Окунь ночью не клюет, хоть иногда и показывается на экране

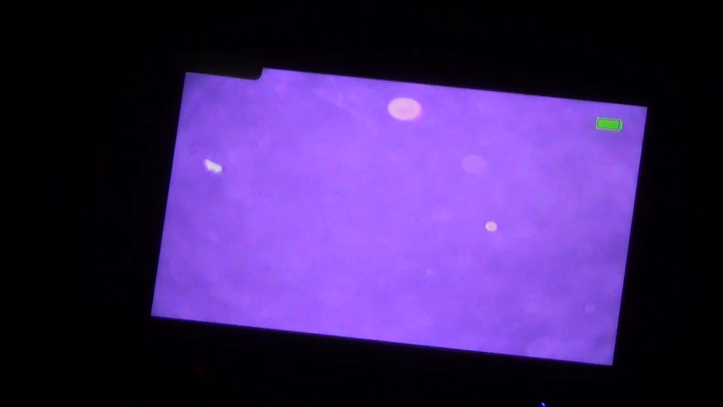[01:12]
подымали свои ночью по барабану вообще на это дело все но где-то они стоят это стопудово потому что сейчас их нет а днем их было тут много ну да что-то тут светится